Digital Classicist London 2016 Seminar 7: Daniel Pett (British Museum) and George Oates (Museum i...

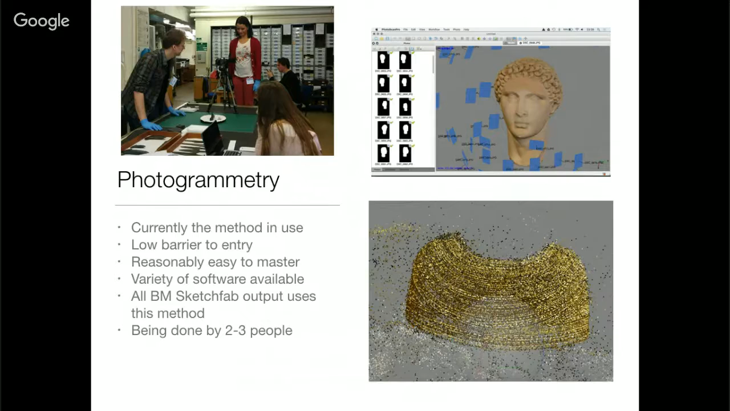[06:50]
Now, we're very lucky when I got to do a photo model of this. It actually came out. It's gold. It's reflective. And this is one of the challenges that you have. We've also found that museum lighting is particularly poor for doing 3D models. This one at the top came out very yellow. If you go and look at this sculpture, it's a particularly white shade of marble. We've also been doing medical imaging as well. Mummies are a fantastic resource for doing medical imaging with. We can take off their wrappings.
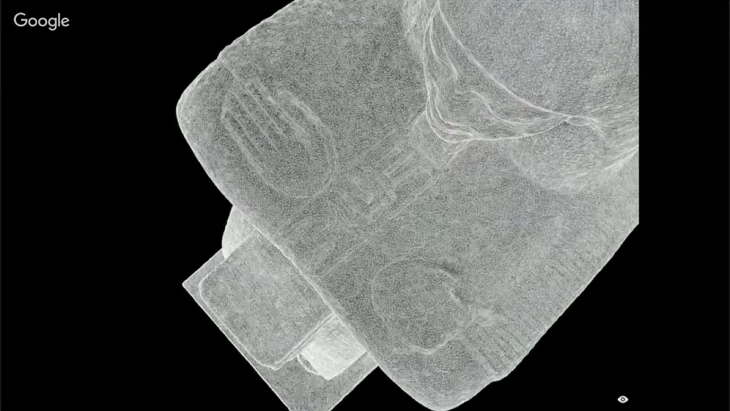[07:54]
This took me 15 minutes to produce. I went around with a Nikon D5-100. I took 102 photos and produced this together. Yeah, come in. And we're now on the road to regular 3D production.